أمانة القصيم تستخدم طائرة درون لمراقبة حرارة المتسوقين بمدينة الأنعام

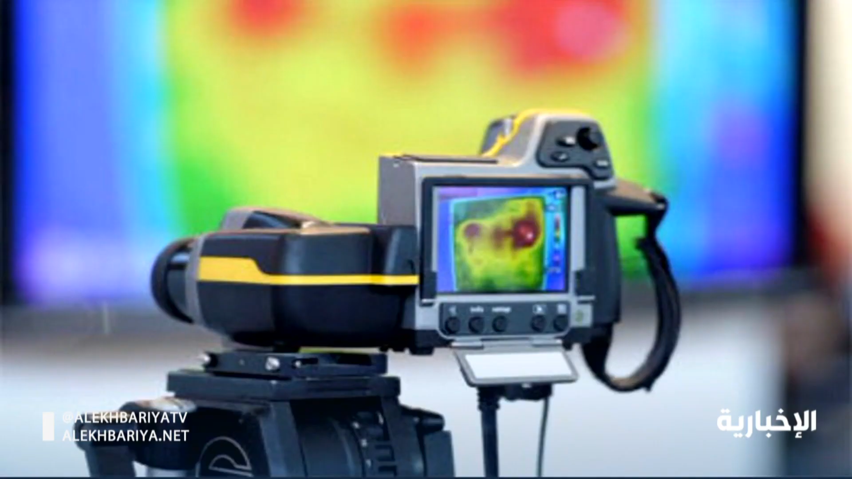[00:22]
درجة حرارة غير طبيعية بشكل آلي ليتم بعد ذلك اتخاذ